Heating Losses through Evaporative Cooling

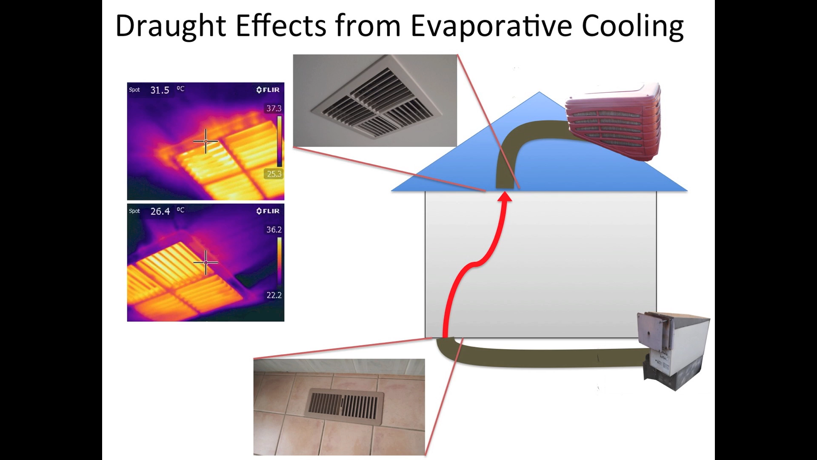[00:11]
These thermal images show how evaporative cooling vents performed during a blower door test. Evaporative cooling works quite well on non-humid days but during winter periods the system becomes a very inefficient part of your home.